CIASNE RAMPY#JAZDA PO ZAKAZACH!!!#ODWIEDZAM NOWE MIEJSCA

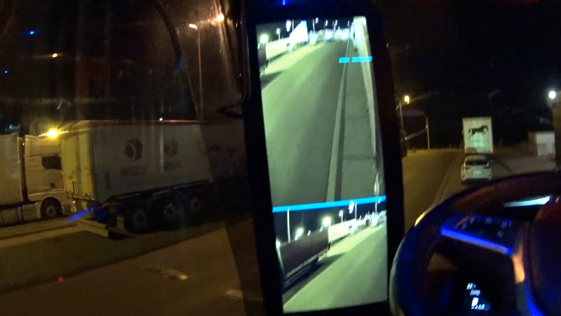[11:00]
Z przodu też ciężarówka, za mną też ciężarówka. No jest jak jest, nie? Zapchane wszystko. Takie mamy realia parkingowe, ale trudno. Nie będę już kombinował, bo jestem śpiący.